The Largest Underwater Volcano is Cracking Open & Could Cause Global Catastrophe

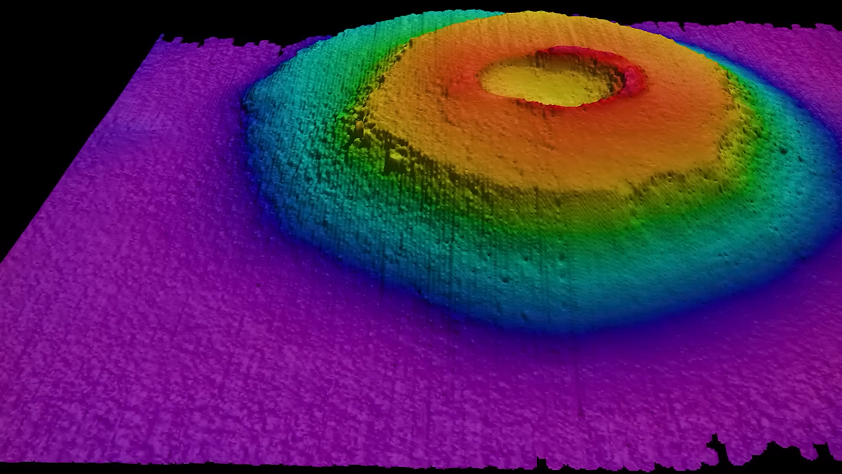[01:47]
The Tamu Massif is now the largest underwater volcano ever recorded.
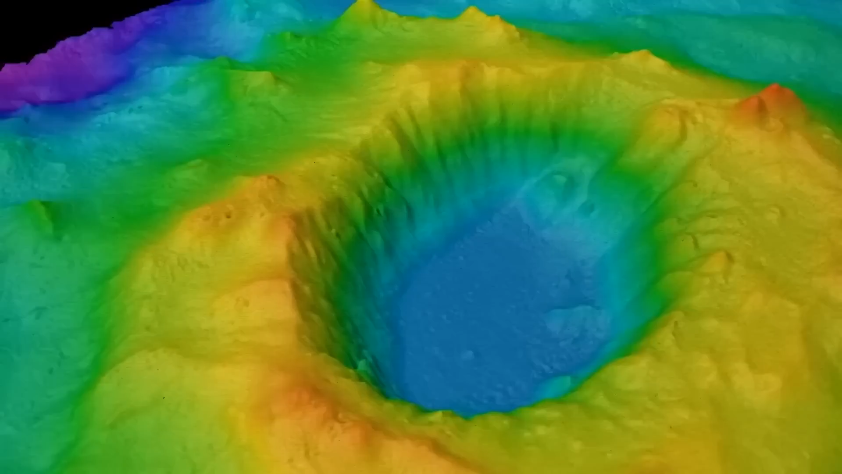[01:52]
This volcano is situated 1,600 kilometers or 990 miles east of Japan in the northwest Pacific Ocean.
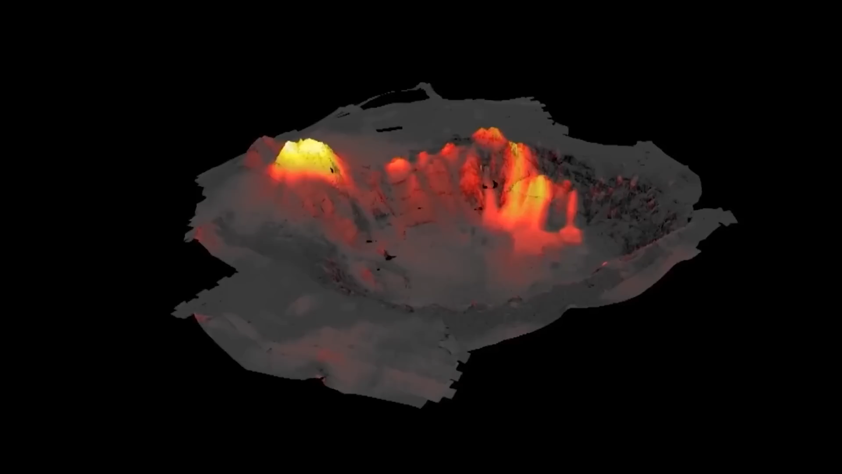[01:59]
Tamu Massif is located about 6,500
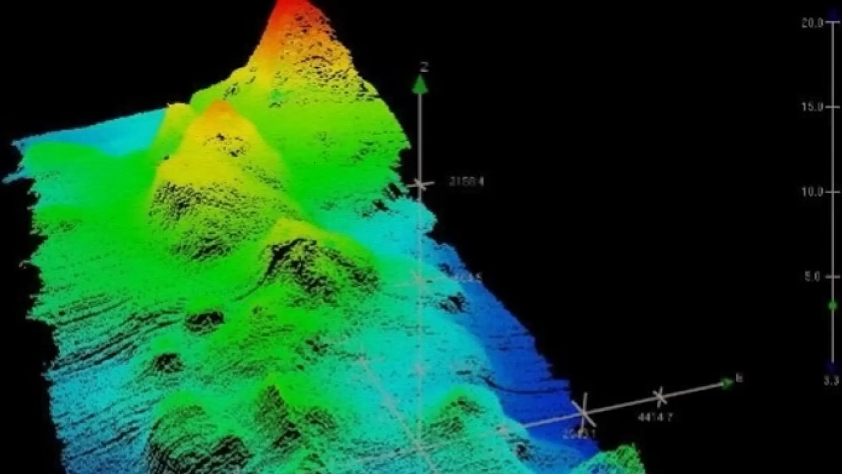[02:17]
The amazing height of this undersea volcano is around 14,620 feet, that's 4,460 meters.